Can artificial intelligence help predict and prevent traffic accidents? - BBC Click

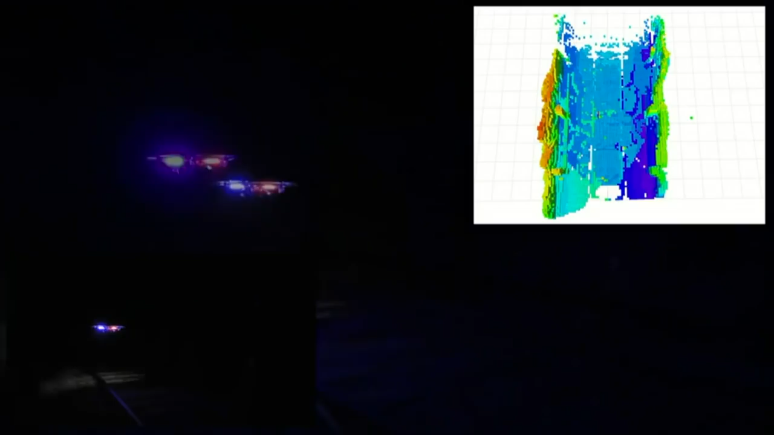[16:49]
Inspired by an earlier project to help drones see in the dark, the team at the university's autonomous robots lab has combined lidar,
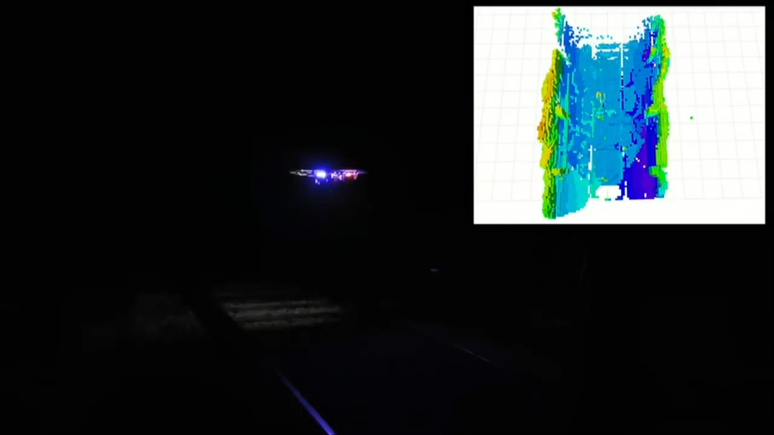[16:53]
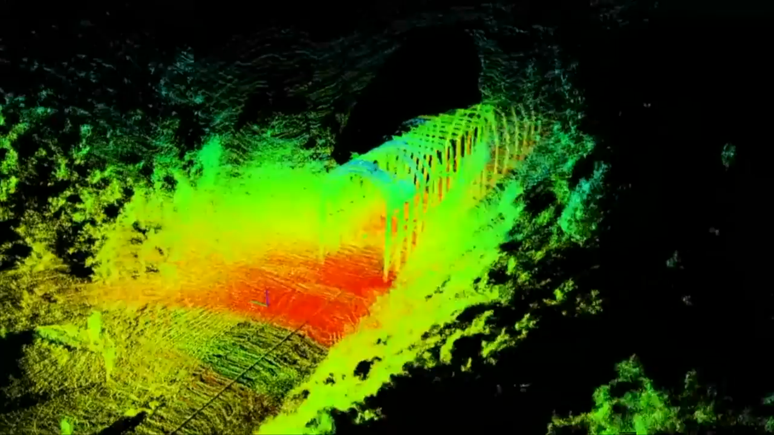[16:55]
radar and cameras that use advanced image recognition.